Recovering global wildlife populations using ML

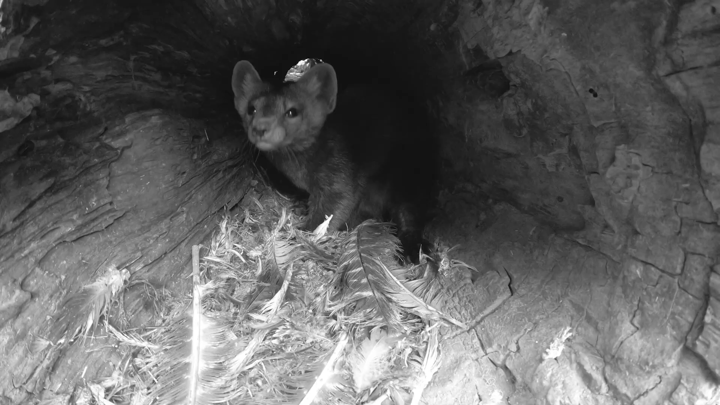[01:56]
The animal walks by and the camera takes a series of images.